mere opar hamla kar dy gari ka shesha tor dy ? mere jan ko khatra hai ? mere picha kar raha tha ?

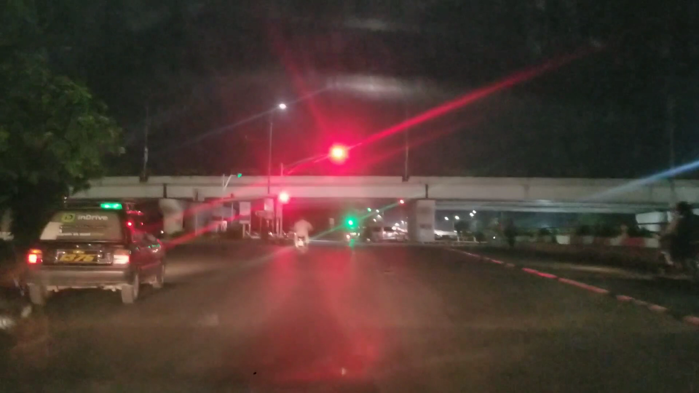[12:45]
دیکھیں ذرا رات ہوگی ہے اور میں کدھر سے کدھر آج تو میرا پورا
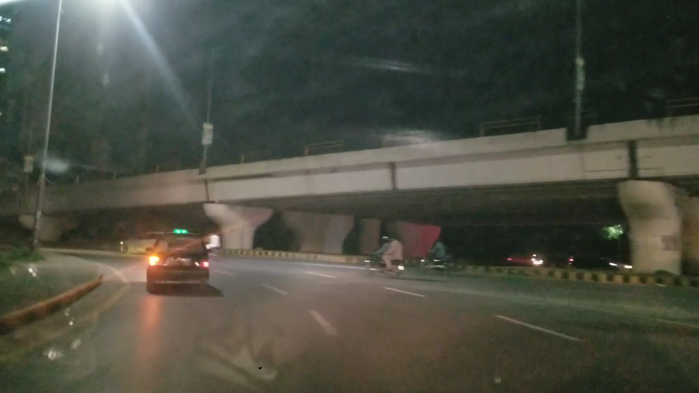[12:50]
دن یہ سامنے دیکھیں کیا آ رہا ہے سامنے یہ اوپر آپ کو جو بلڈنگ نظر آ رہی ہے نا یہ ہے سنٹور سمال تو میں اسلام آباد میں آ سرکڈیا
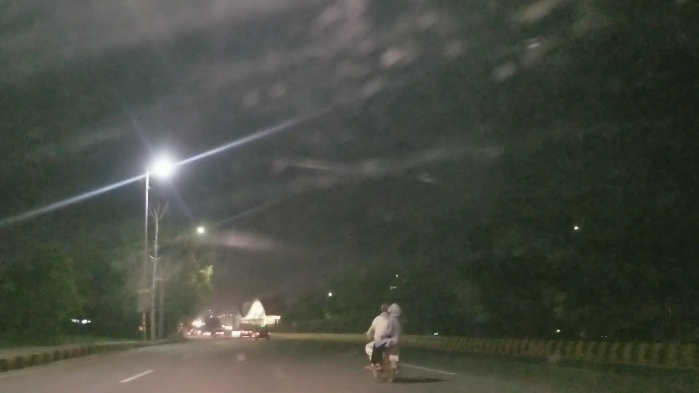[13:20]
کرنی ہے شوپنگ شوپنگیں جاری ہیں میری یہ آ رہا میری رائٹ سائٹ پہ